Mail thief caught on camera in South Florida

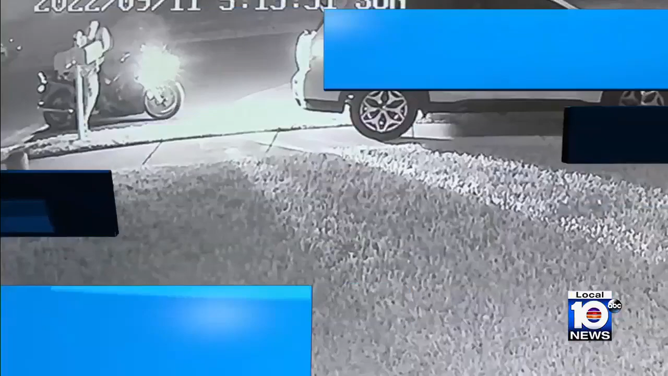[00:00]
530 people living in one Broward neighborhood finding their mailboxes empty because of a
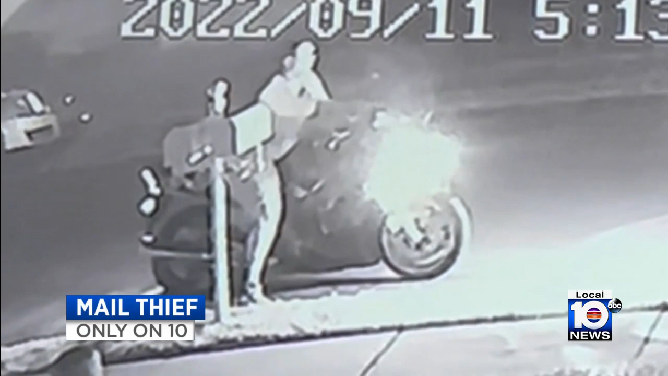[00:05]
thief in the night that guy
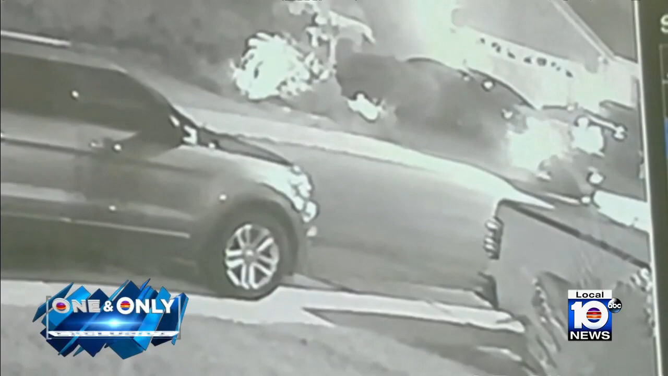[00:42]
surveillance cameras keep catching who appears to be the same guy going mailbox to mailbox on some sort of motorcycle Hughes losing a fossil shark tooth he had sent in the mail